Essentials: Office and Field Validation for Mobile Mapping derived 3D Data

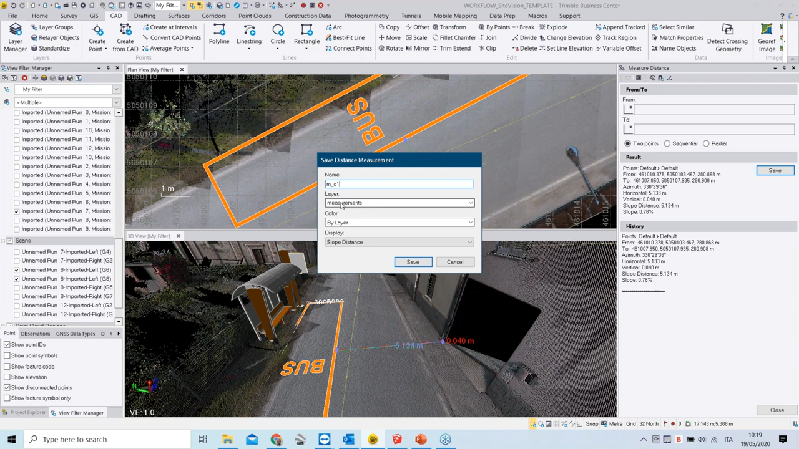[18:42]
measurements layer and i will just save this and if i go into my layer properties i can turn on the measurements layer so that these measurements will always be visible on the on the display and another another way to do a measurements uh
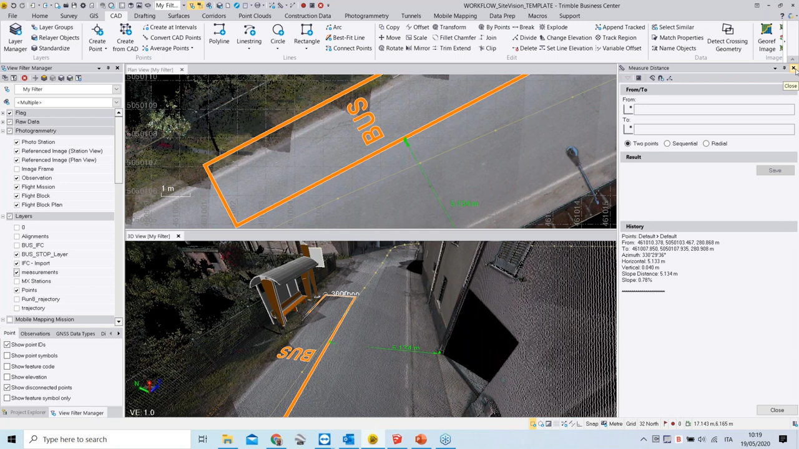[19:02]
or to do some uh uh other kind of evaluations could be could be using uh or let's could also be um extracting or generating some cut points on specific vertex of our 3d model and there is a function internal business center which is the create from card which i'll show you now how it works um if i'm going now to select my bus stop again um as
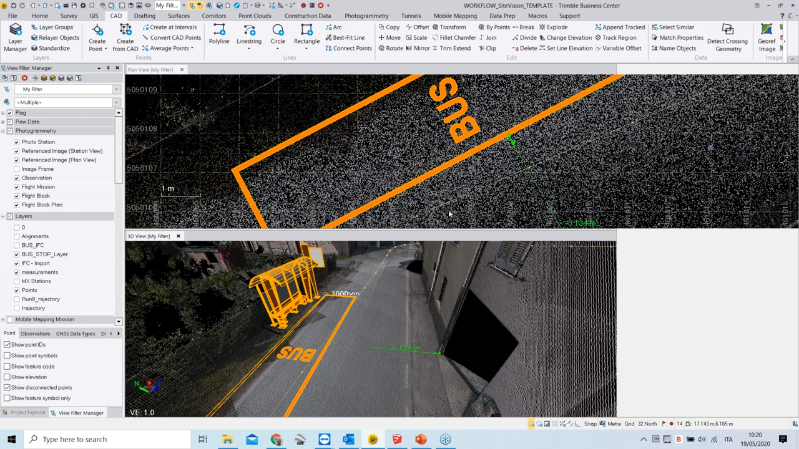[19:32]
soon as this element has been selected i can go to card create from card and i can say i would like to create card points and um and create some card points and points at the mesh vertices of a my 3d model you can group this into a specific uh again into
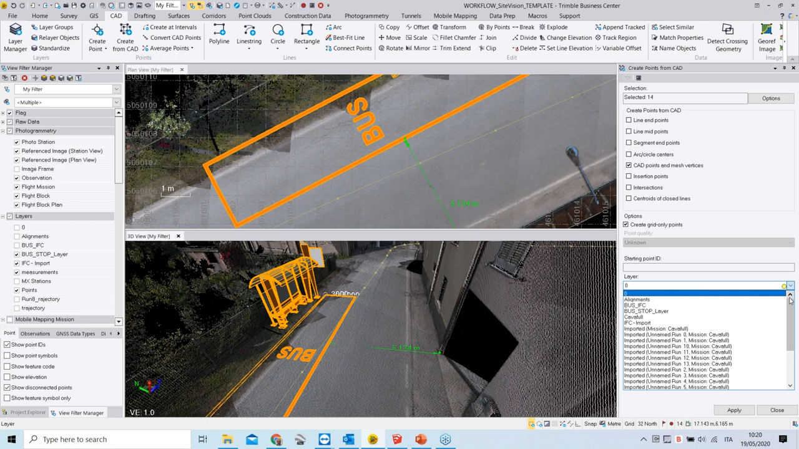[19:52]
a specific layer and this is what i will do now i will create a new layer specifically for this card point generated which i will code uh oh for example card
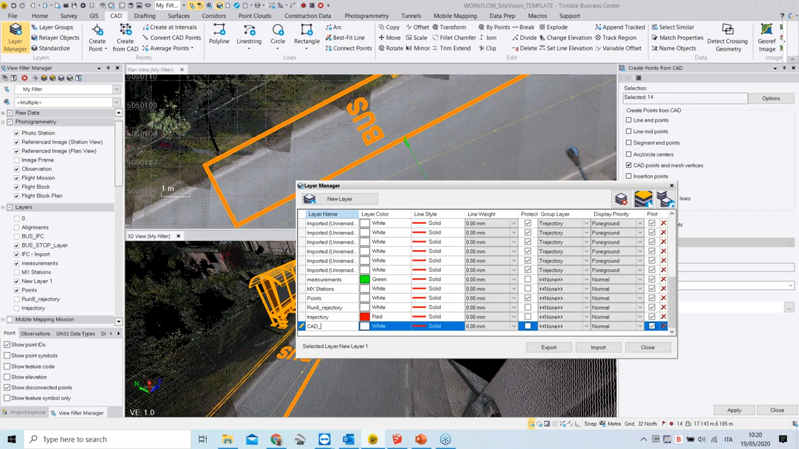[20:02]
uh from ifc for example maybe white i keep the white color and then you can start assigning the point
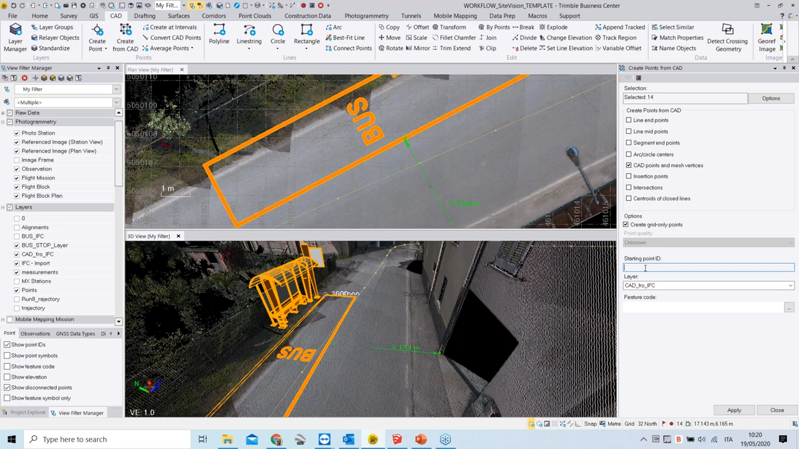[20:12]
id uh for example i will call this card the first one will be named cut 01 and so on i apply this so now
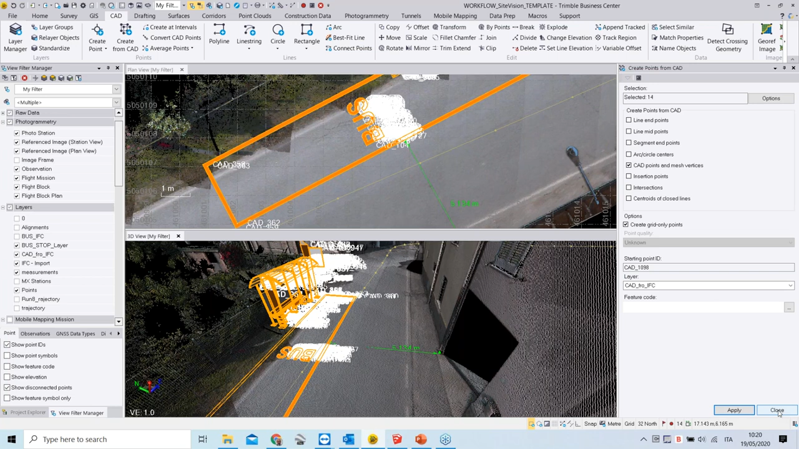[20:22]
the 3d points has been generated you can see all at this moment a little bit annoying labels which i turn off and i can turn off now my bus stop
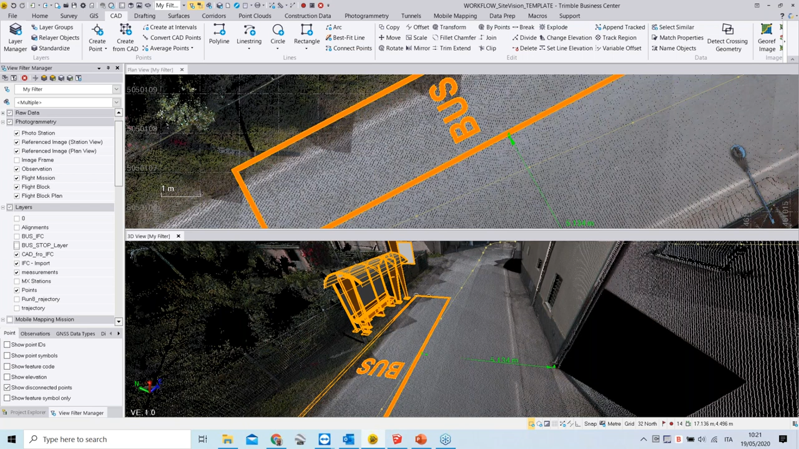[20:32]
layer and then you can see i have all my cut points visible in uh
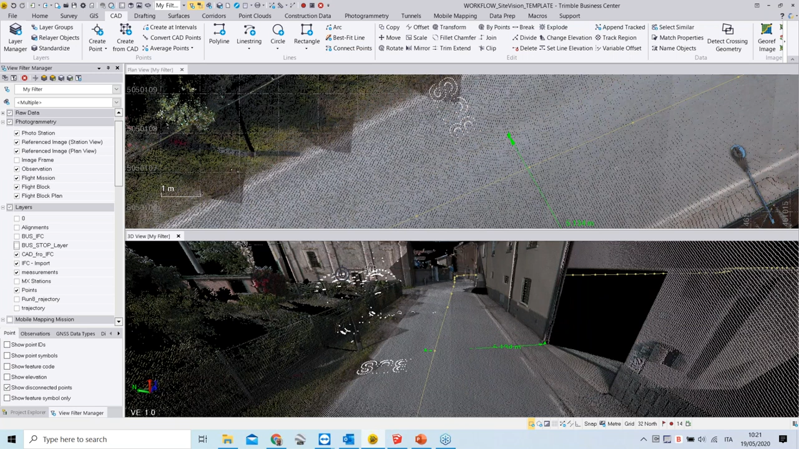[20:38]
my 3d view as well as in the 2d view uh these points of course
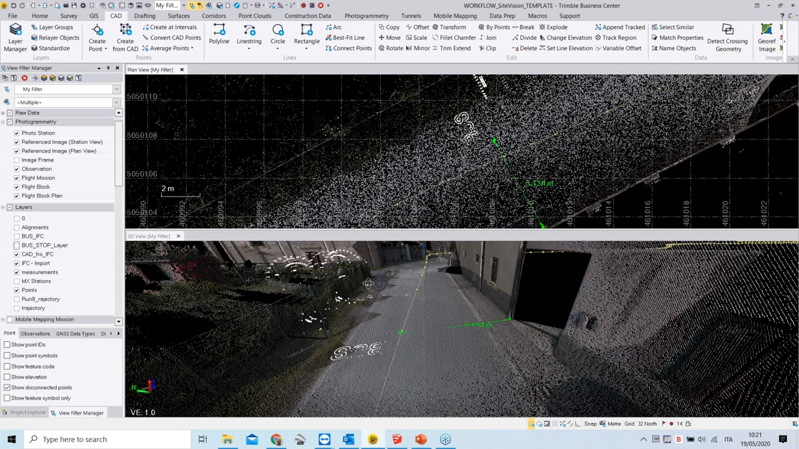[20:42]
cannot cannot be used to do to do measurements um uh against the point cloud which we have loaded inside our trimble business center um projects uh another interesting tool to do some analysis uh for this 3d model uh could be making use of the um um observe explore
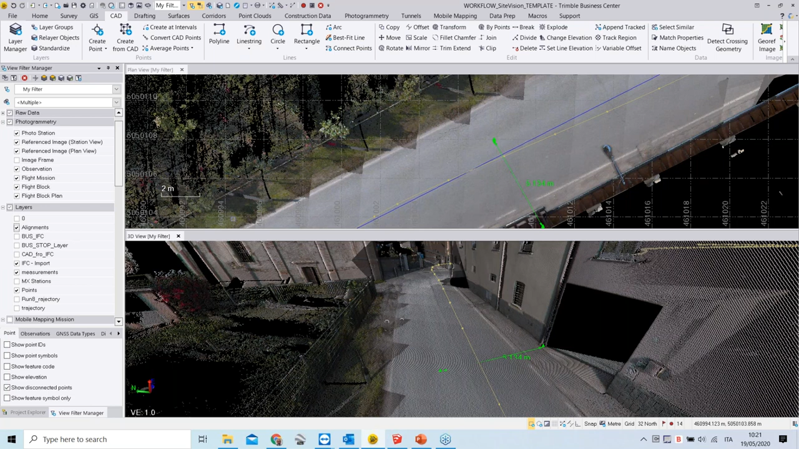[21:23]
explore object tool in tribal business center now i have created previously an alignment which i just turned on now from the layers uh box of the filter manager and you can see the alignment which is uh which is down here so um if i'm going to to pick the to pick up the explorer
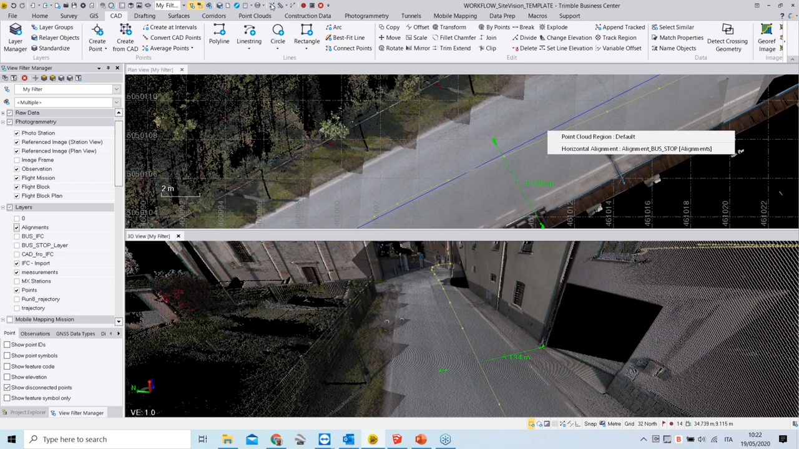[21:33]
object i can select my uh alignment and i can turn on again my bus stop and uh what
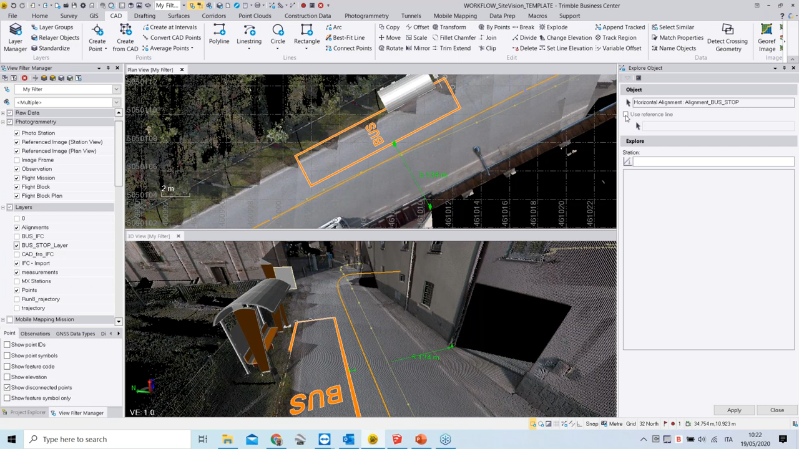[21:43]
what i can do is i can specify uh through my alignment i can do some measurement respect to my alignment for example this position and you can go element by element following following up your alignment defined earlier and so exporting or doing measurement with the specific offsets specific challenges informations uh extracting coordinates at the same